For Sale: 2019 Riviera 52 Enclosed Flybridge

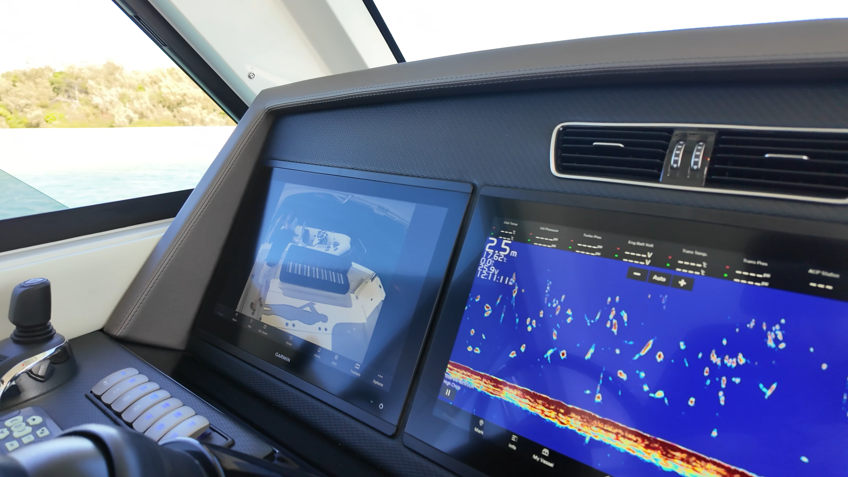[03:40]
So that means you've technically got four screens that you can integrate and play with the layout as much as you please.